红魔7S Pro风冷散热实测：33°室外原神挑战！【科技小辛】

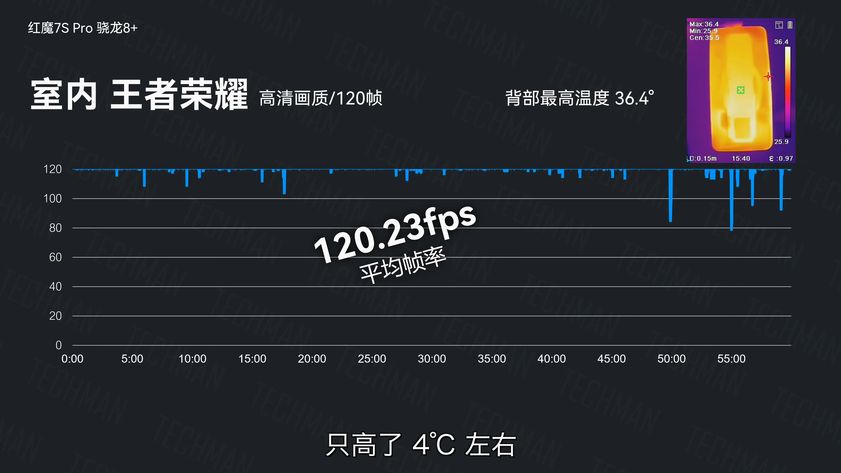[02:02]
4度比默认待机的时候的温度只高了4度左右手摸上去还是感觉不到明显的温度的这个成绩确实还不错即便以后支持了120帧加极致画质的话
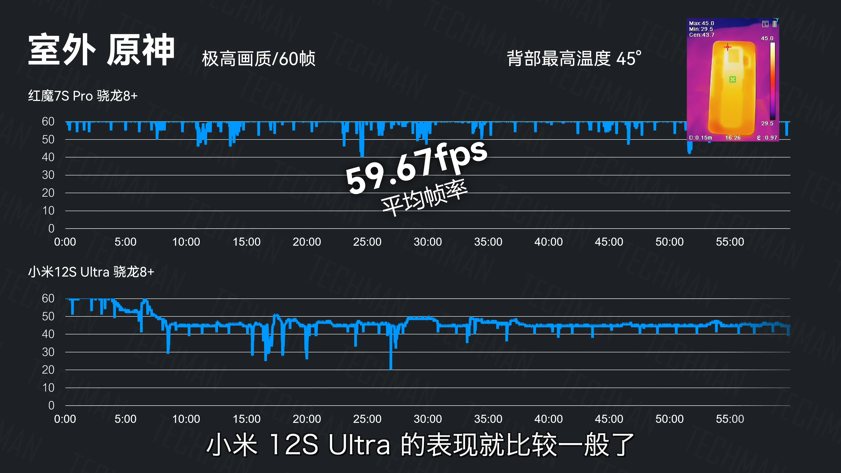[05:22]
呢就比较一般了4分钟的时候就开始降频虽然中间有过一次回声但是
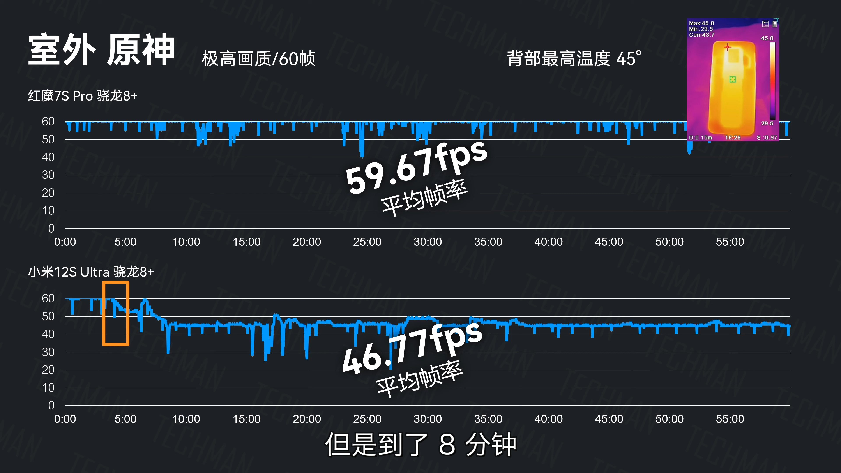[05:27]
到了8分钟呢基本就锁在了45帧的这样一个帧率那一个小时测试下来呢背
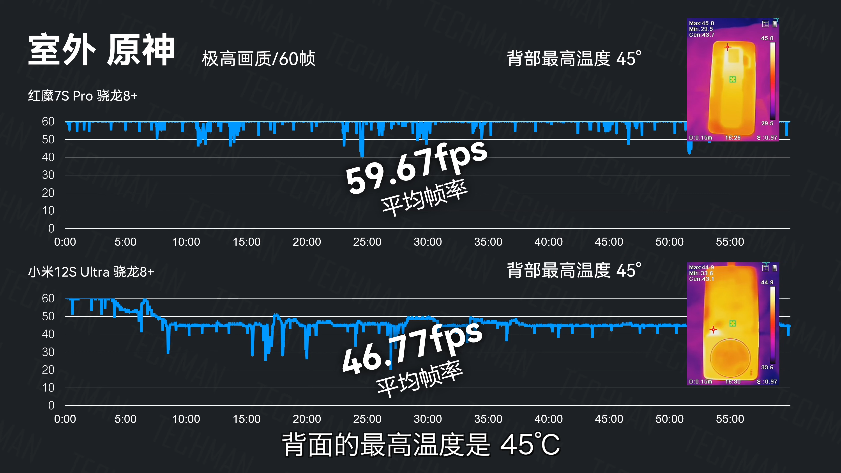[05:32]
面的最高温度呢是45度看